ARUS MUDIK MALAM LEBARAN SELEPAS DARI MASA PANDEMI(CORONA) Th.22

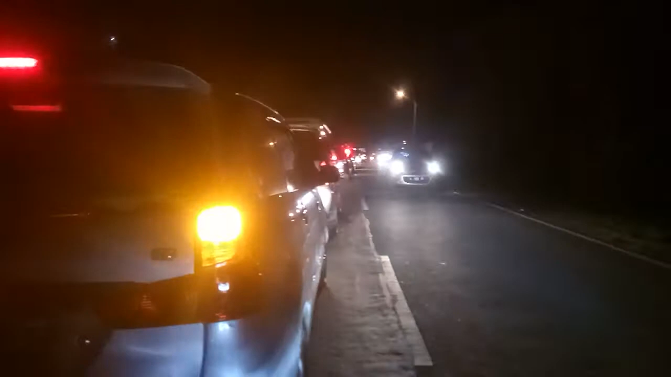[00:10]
Untuk arus mudik malam ini karena pas malam lebaran, khususnya di wilayah daerah Sampang, bertepatan di Camplong ini, arus mudiknya cukup padat sekali, antrian pun panjang. Jadi saya harapkan buat kalian para pecinta motor dimanapun kalian berada yang ingin melaksanakan mudik khususnya ke wilayah Madura, ada dua titik antrian panjang, yang pertama di Tanjung, yang kedua di Camplong.